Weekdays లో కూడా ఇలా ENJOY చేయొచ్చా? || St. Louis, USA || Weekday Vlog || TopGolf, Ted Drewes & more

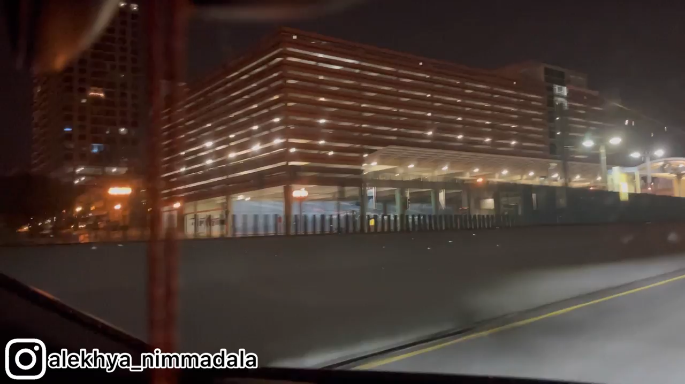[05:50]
ఇప్పుడైతే నైట్ డ్రైవ్ కోసం సెయింట్ లూయిస్ డౌన్ టౌన్కి వెళ్తున్నాము. మనం నైట్ టైం కూడా స్పెండ్ చేయాలి కదండి ఒక ప్లేస్కి వచ్చేటప్పుడు.